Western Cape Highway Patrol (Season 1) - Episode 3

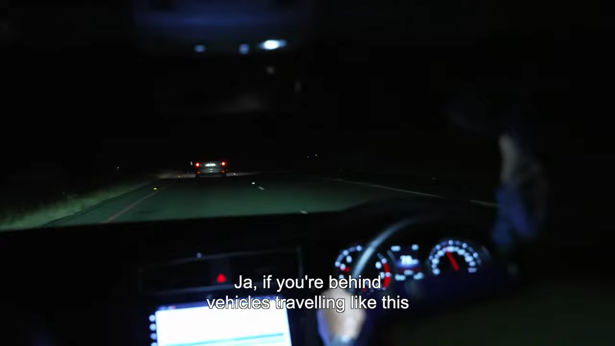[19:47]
If you're behind vehicles driving like this, you can pick up on violations very easily.
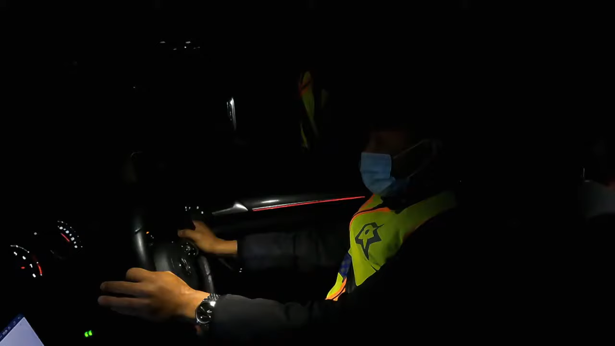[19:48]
So.
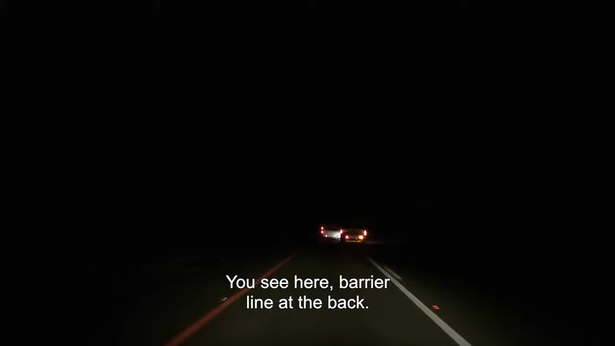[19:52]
See, here's a barrier line at the back. You see, he's coming. You see, another vehicle that overtook us on the barrier line.